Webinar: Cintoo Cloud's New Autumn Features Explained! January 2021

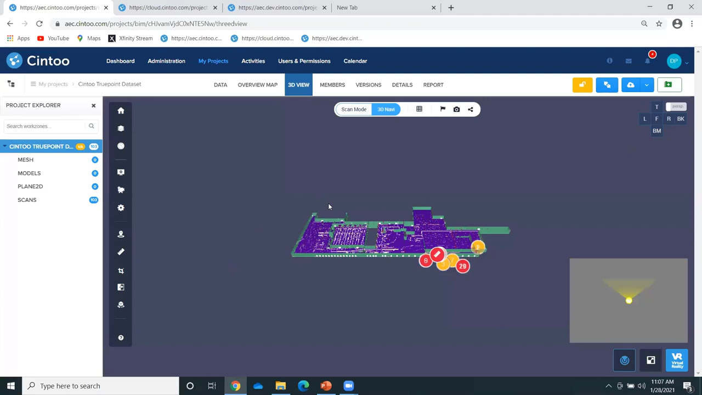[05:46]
Okay, so you have, you know that you have the possibility using the work zone tool to
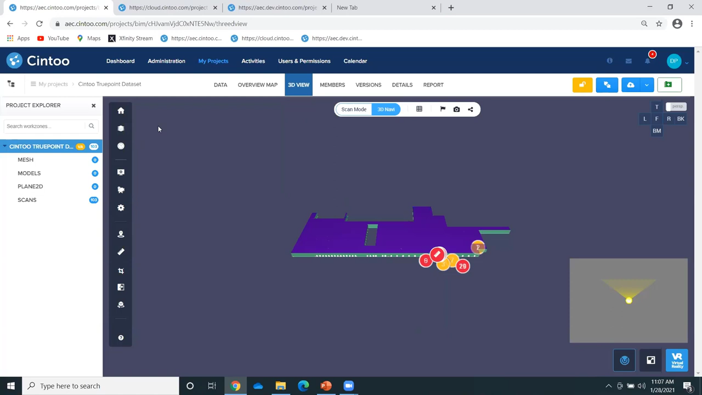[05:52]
display those various data or to get rid of that. So let me toggle off the 3D model and keep only the 2D drawing on the scans.
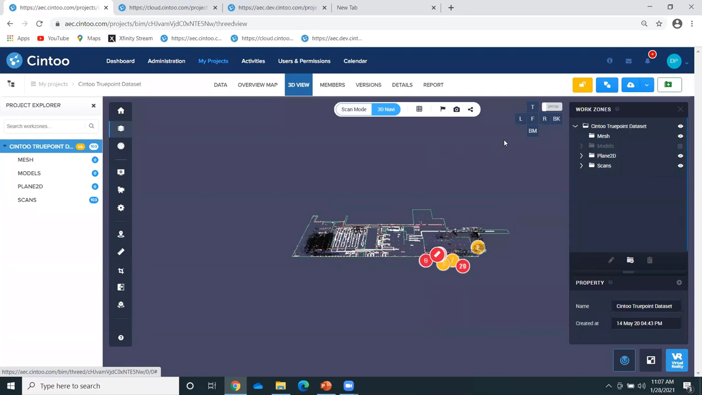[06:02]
Now, if I take a top view of that, I go to the orthographic view. Okay, this is what we have done with this new version,
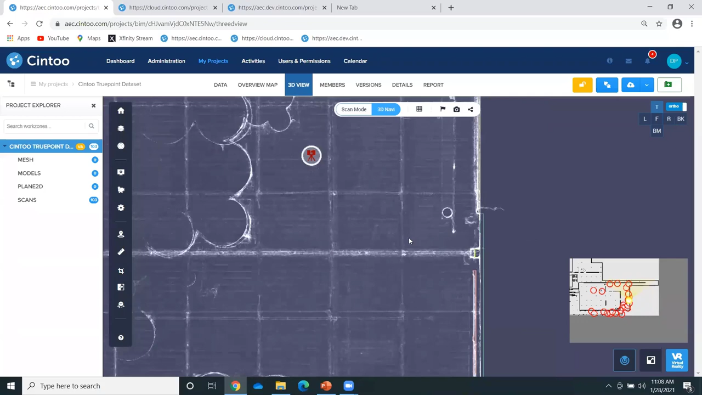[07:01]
So what you can do now, since you have this transparency level set between the scan data on the X-ray vision mode and on the scan, if you look for details, like, okay, see if your CAD file or your 2D plan aligns correctly to your scan data.
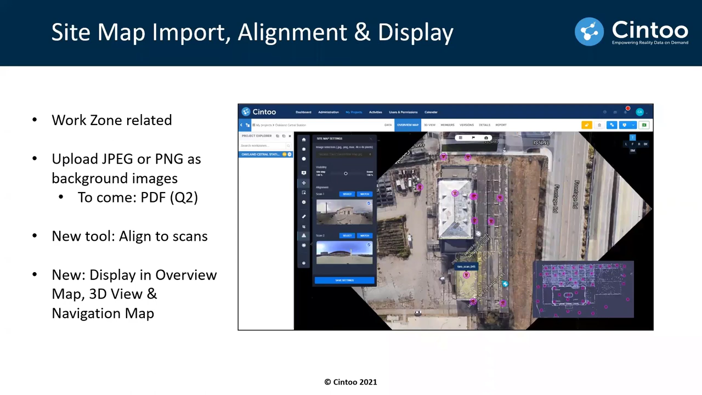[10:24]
But I'll also show you what we want to do in the 3D navigation map, 3D view as well. So let me switch to the next demo here.
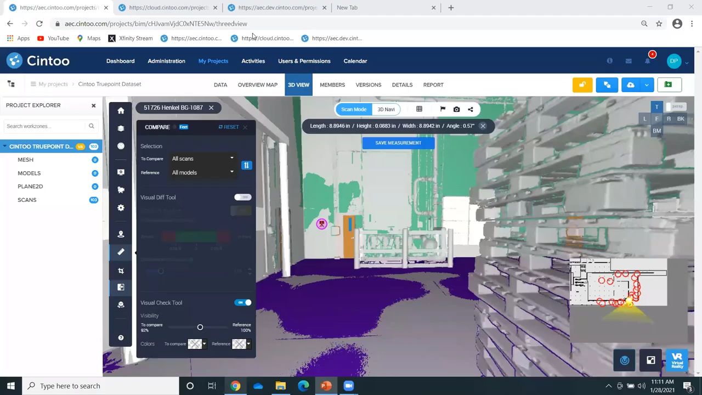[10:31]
So what I'll do, I'll start by this project. This is a test project called a PN9.
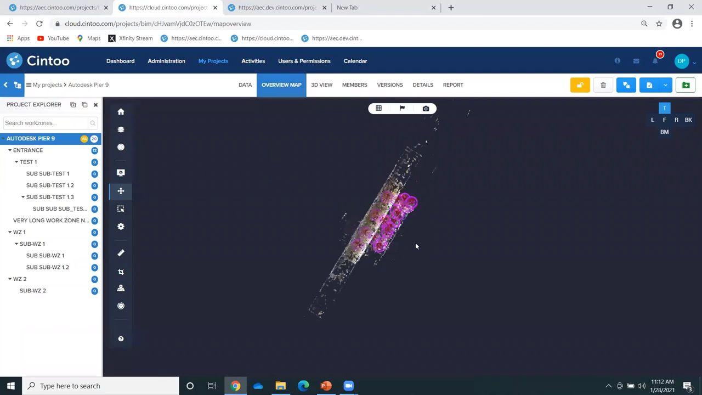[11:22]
This is an orthographic top view of it. I will use this new tool called sitemap. So if I click on this one, the first thing I will do is select the picture that I have in this work zone.
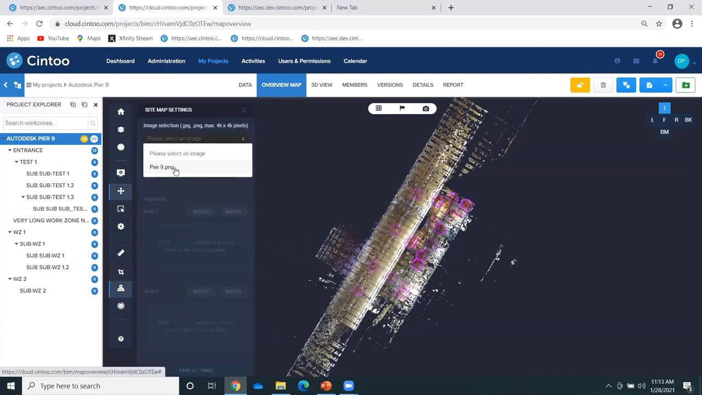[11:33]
Or here it's at the root of the project, but it could be in any work zone. I have a transparency slider to see the picture or the scans. Okay. And then the way it works is that you will select two scans that you will match to the picture. Okay.
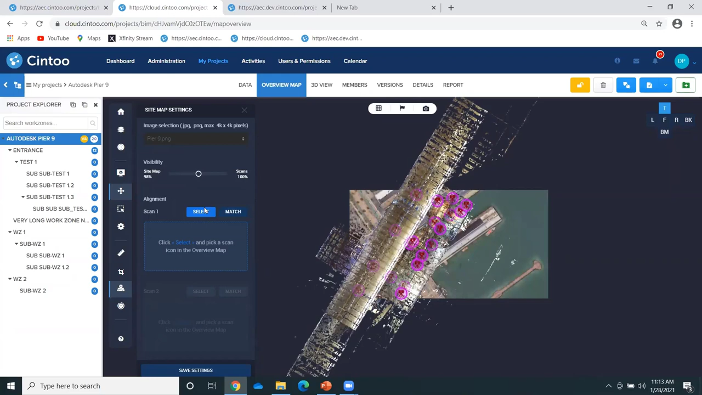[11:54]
So let me select the first scan. I say, okay, let me select this first scan in the driveway.
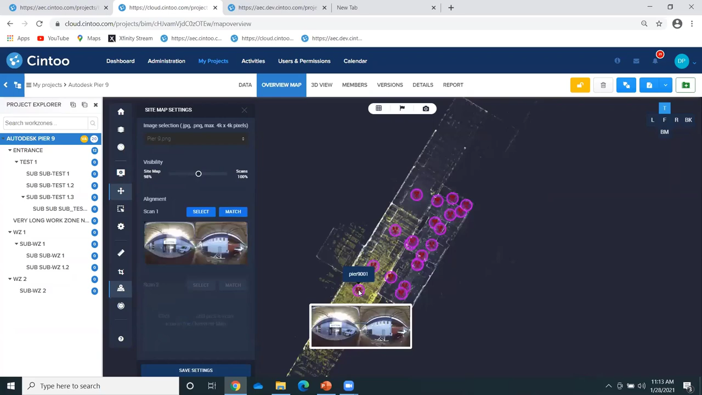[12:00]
And then I click on match. You see the scans disappear.
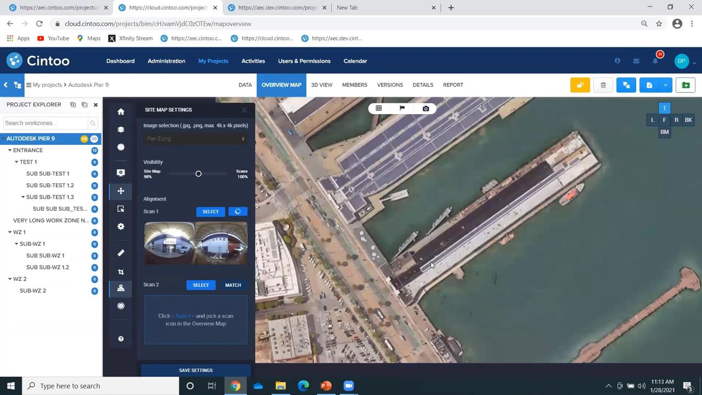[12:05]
And I can select the point on the picture where this scan should be located.
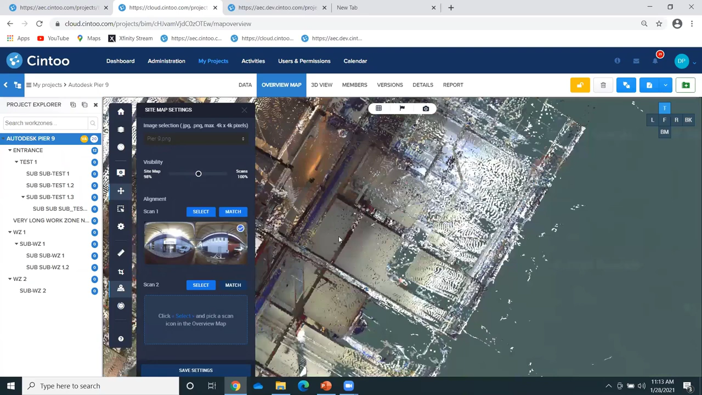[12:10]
Okay. So this is the first match. Now I will select a second scan.
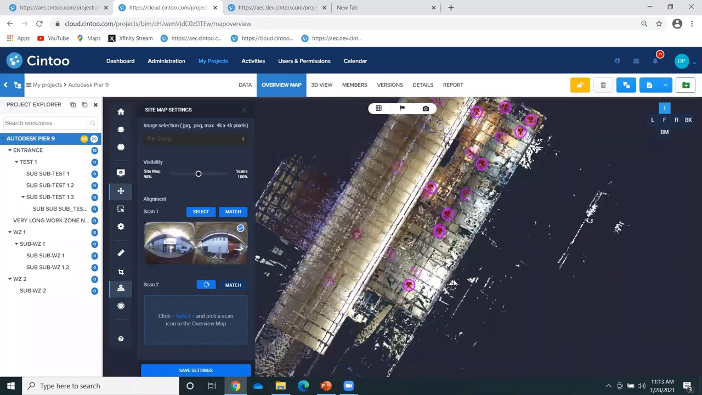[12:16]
Let me take this one on the driveway again.
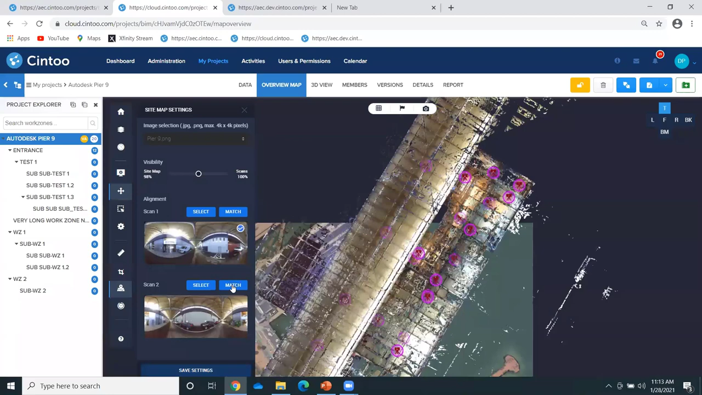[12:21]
And I will match it to this location where it should be the real world. Okay. On here, I've got the first alignment.